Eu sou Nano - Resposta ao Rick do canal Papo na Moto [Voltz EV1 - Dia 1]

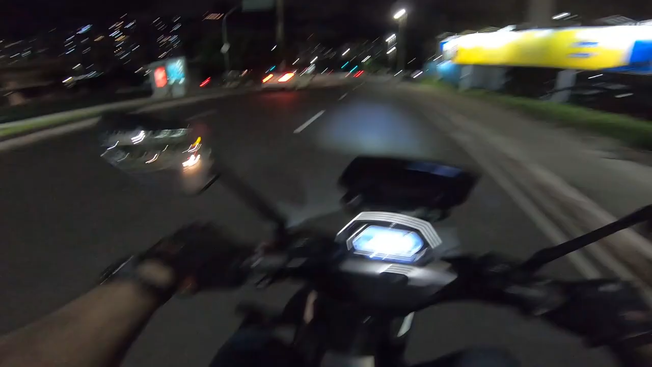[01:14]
Fala família, tudo bom? Saindo aqui do trabalho de Volts e agora vocês estão acompanhando o painel